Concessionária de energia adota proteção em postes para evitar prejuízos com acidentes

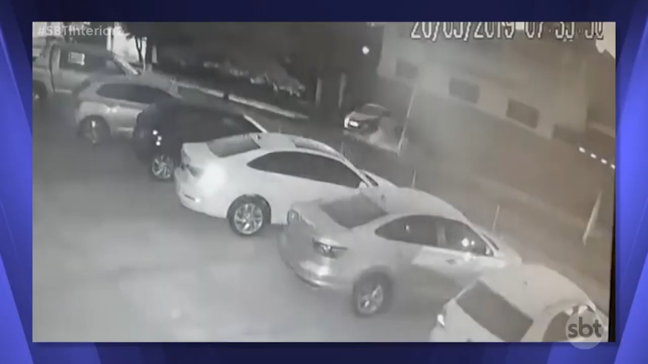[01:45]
Neste, em Presidente Wenceslau, flagrado por câmeras de segurança, um carro em alta velocidade perde o controle e atinge o poste.